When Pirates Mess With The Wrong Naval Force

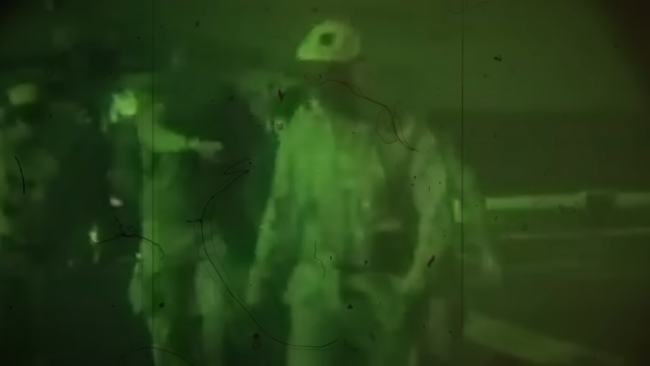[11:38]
The fourth pirate gave up and was later taken to the US to face charges.